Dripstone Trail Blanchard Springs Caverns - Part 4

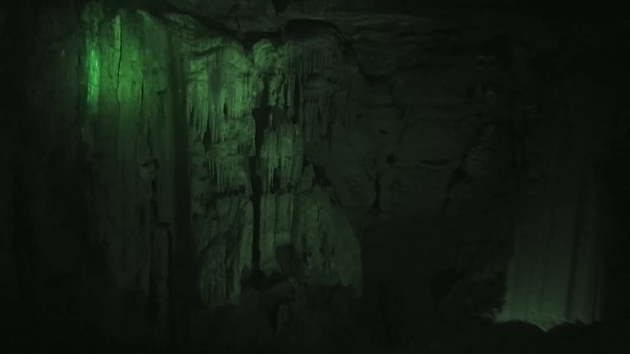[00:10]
Water at one point in time was gushing through here. And instead of depositing minerals, it was washing minerals away, breaking them down. So it was washing away these formations here.